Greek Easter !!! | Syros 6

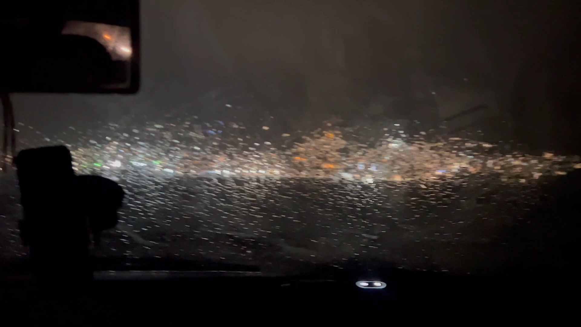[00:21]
guys it's easter once a year in greece and they wait all year for the fireworks to watch it from this view with the most perfect like view of the island and it's pouring with rain
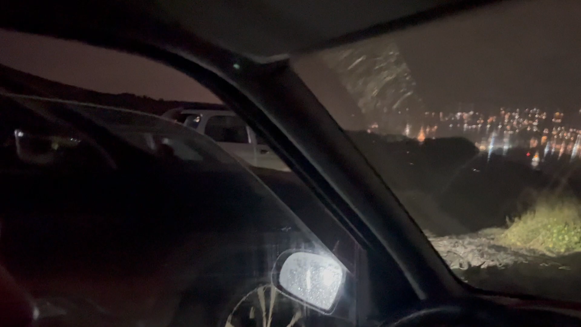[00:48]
to us rows and rows of cars and it's pouring with rain